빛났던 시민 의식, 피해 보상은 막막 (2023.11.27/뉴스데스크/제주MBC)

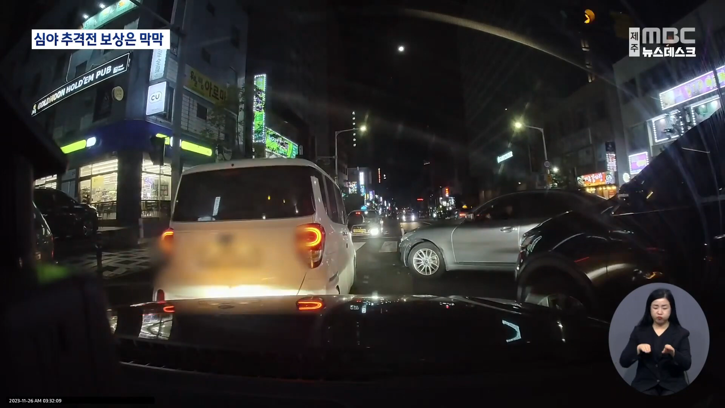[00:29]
도망가려 호진을 해보지만 뒤따라온 차량에 부딪히고 결국 차량 4대에 사방이 가로막힌 운전자.
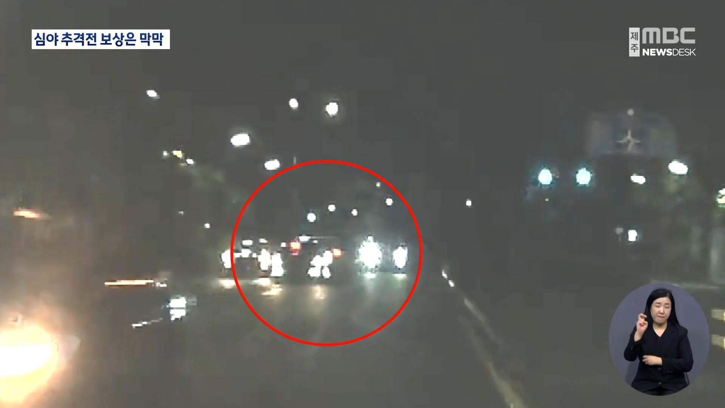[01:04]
수상한 움직임에 발벗고 나선 시민의식이 빛난 순간이었습니다. 그 차량이 노랫소리가 엄청 크게 틀어놓고 막 소리를 지르고 있었어요.